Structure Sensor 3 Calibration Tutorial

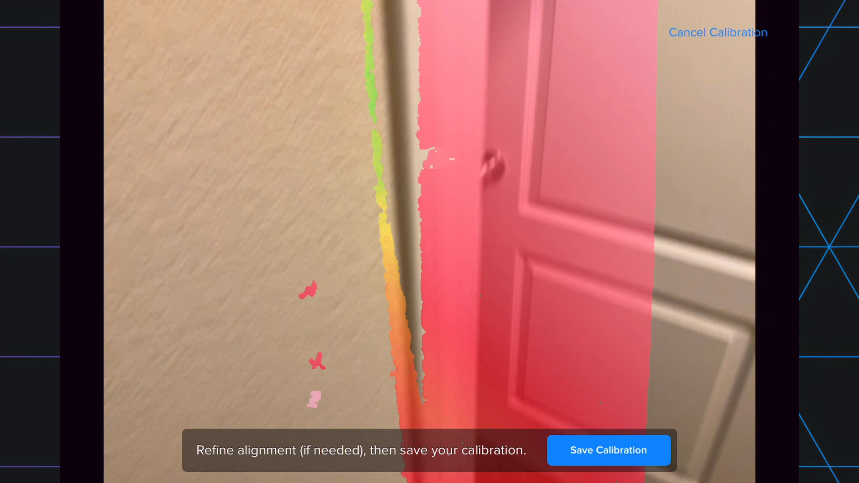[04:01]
Now, I always suggest going to an open doorway where you can clearly see two defined depths. You have the door that's close to you and the empty space behind it that's far away.